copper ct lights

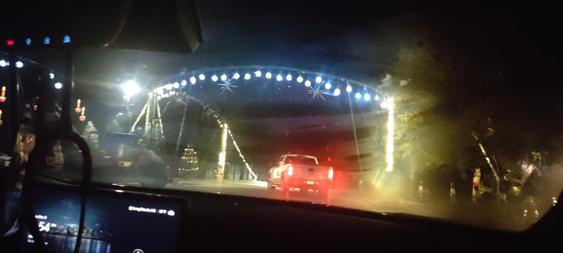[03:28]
Things seems to be everything well un-synced
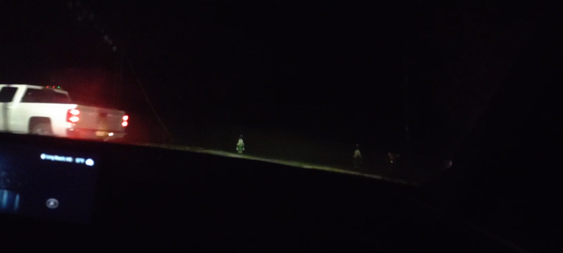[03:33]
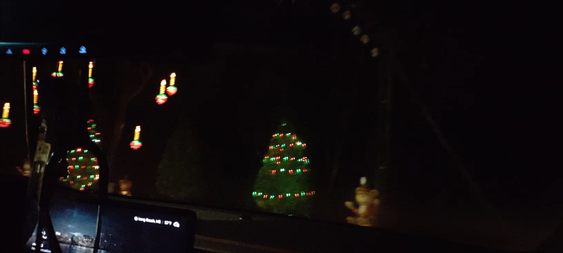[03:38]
All right, we're turning around Like a tunnel almost Braylon, do you like that?
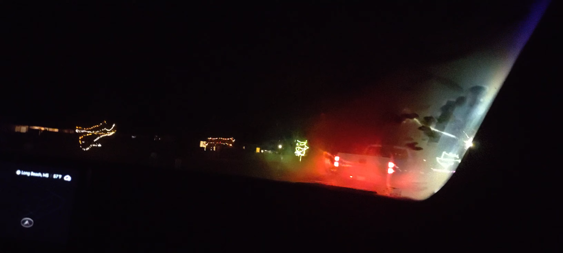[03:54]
Braylon, do you- you like that? Look, he's working hard Putting all the lights up
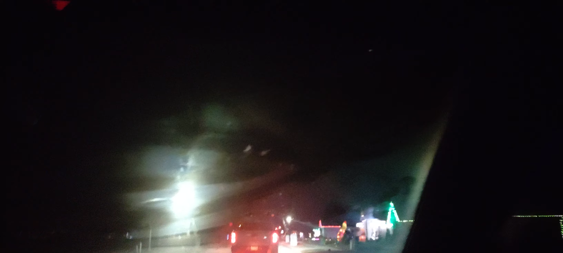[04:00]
Like it's come up, it's come on Yeah, they're synced up to the music They're synced up to the rhythm All right, the beat And it's got some great lights on it Yep And it's brunch It's pretty cool, you have to tune in your radio To get your music going To get your music going Yeah, everything seems to be in sync